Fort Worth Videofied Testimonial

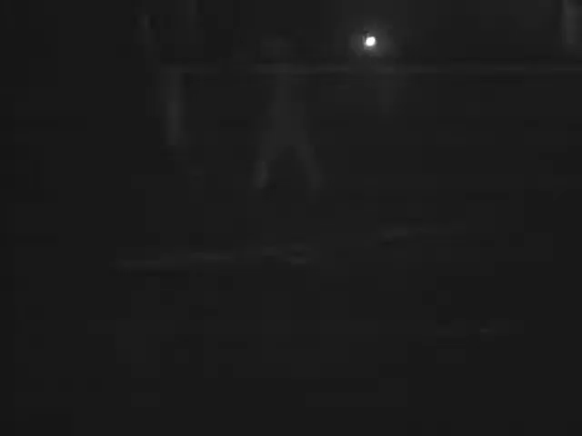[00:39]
We had two alarm, or two people, identified in the building.